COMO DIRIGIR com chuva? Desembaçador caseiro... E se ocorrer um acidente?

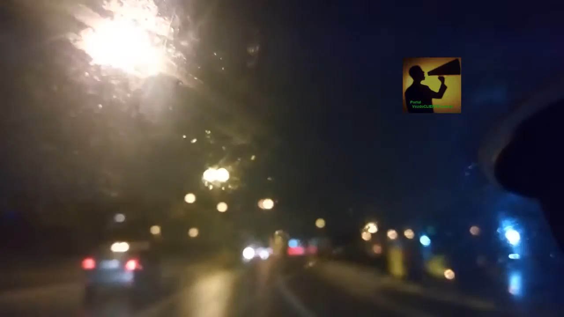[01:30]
Chuva e à noite, nós temos vários riscos aqui envolvidos. E eu ainda estou sob uma vantagem ainda, porque esse ponto aqui tem 0,40 e iluminado, né? Então, tá tranquilo. Mas o primeiro grande problema que acontece muito com o motorista é esse aí que tá acontecendo comigo agora. O vidro tá embaçando.
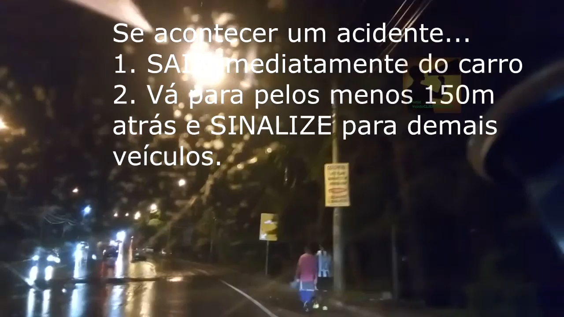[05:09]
passando aperto ali. Ele parou no meio da pista.